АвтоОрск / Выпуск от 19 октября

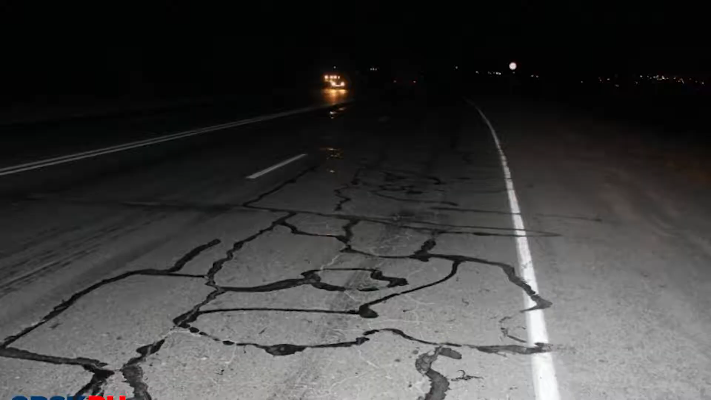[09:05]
На трассе Орск-Новотроицк разлит битум. Автомобилисты, которые не заметили разводы на дороге, попали в смоленистую западню.